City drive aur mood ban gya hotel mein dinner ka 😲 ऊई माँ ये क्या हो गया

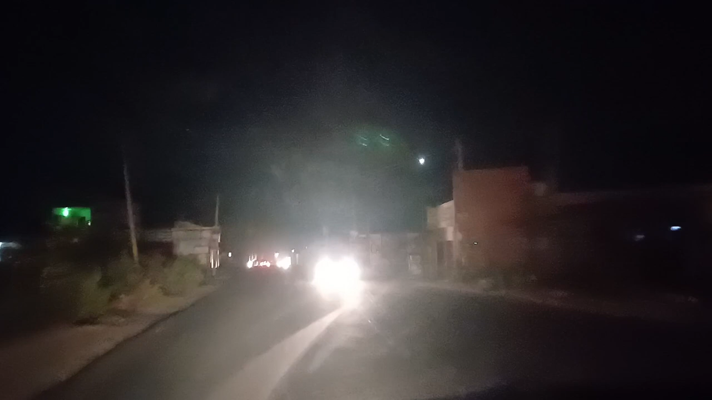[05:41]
تو کرتے ہیں ہوتل کو بائے بائے پھر آئے گے کبھی سفر دوارہ سے باپس شہر کے اندر کو اور یہ روڈ میں نے آپ کو بتایا تھا کہ جب پیچھے کو دوارہ سے چلے
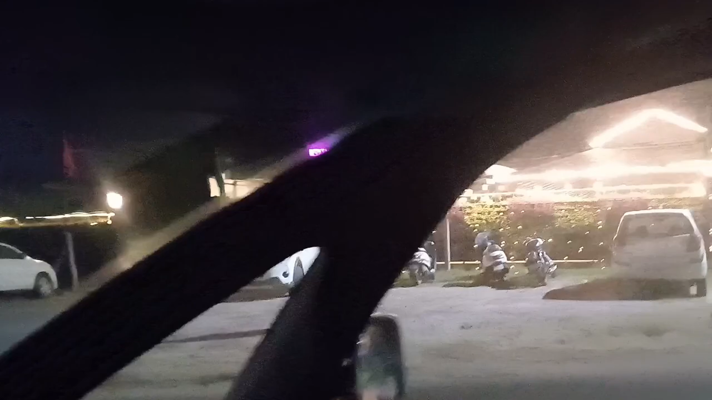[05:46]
جائے گے تو چندپورنی جوالا جی اور یہ
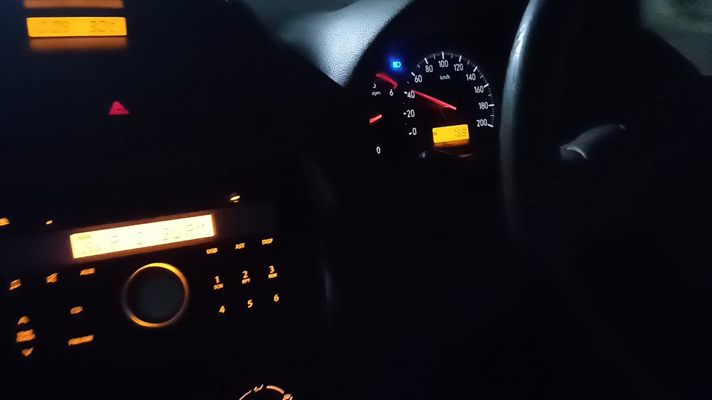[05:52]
دیکھو ہی رات ہوتی ہے تو گاڑی کی امیونیشن ہے کیسے سندھر لگ رہی لائٹنیو
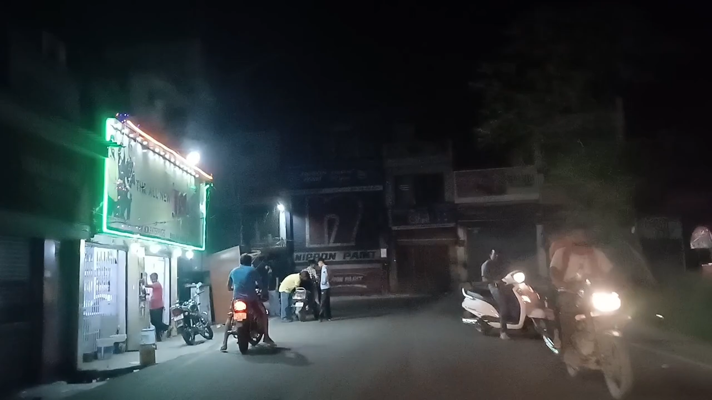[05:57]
گیا رہا اور باہر اندھیرہ دیکھ لو اب بھی ان مطلب کے
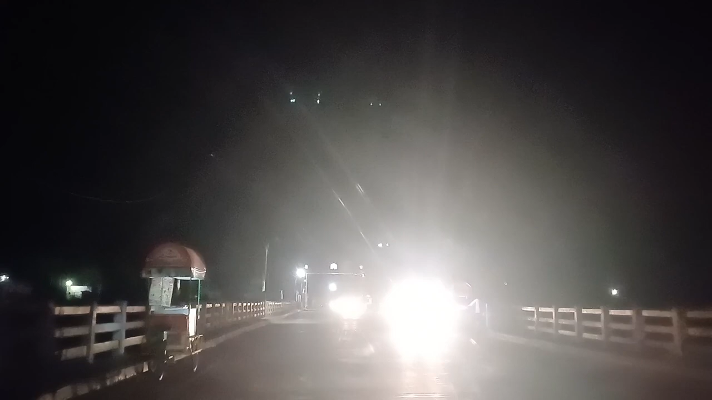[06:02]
پبلی کتنی کم ہے گربی کے قارن مطلب سفر سکتے ہو گربیوں
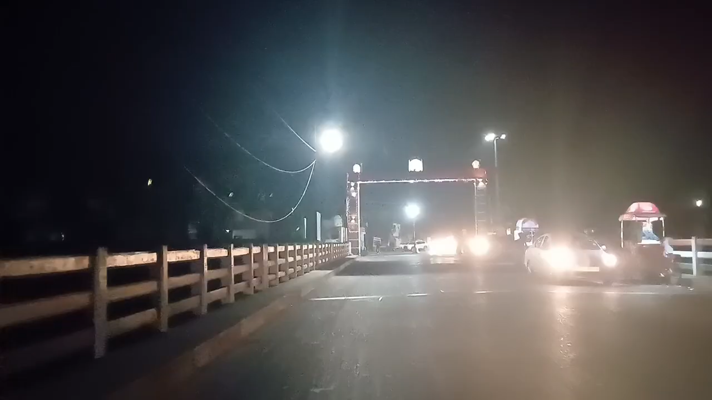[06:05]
کے قارن یہ حال ہے اور یہ پول ہے یہ ماتا راڑی چونک ہے وہ یہاں سے جو کئی لوگ شہر کے
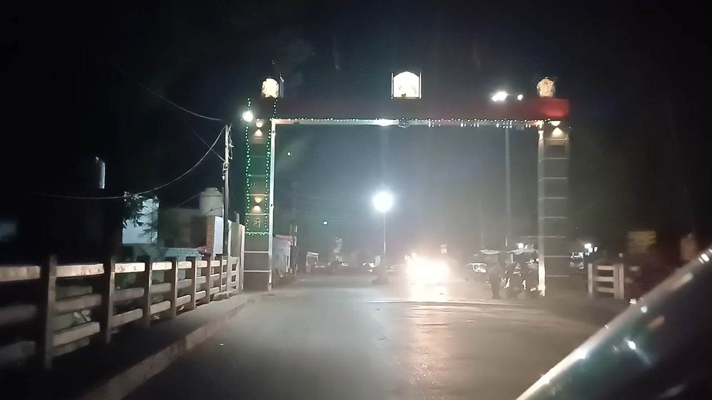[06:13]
اندر سے جاتے ہیں چندپورنی جوالا جی درمشالہ تو یہ کروز کرنا پڑتا ہے پول اترمائی بائی پاس سے
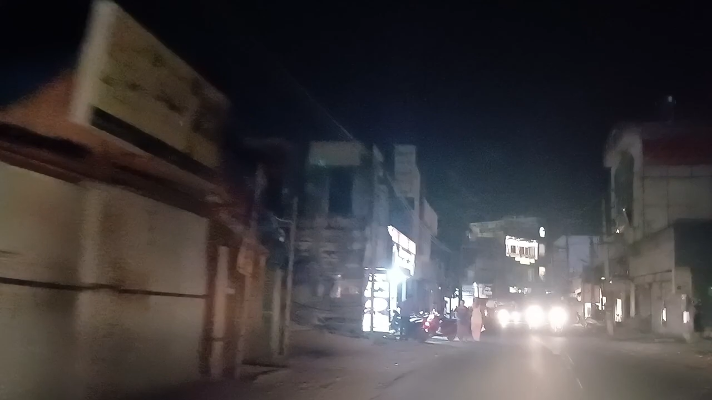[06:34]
ہم آگے ہیں جی اپنے شہر کے باسٹڈ والے روڈ پر پھر اب بھی پلاڈ منایا ہے کہ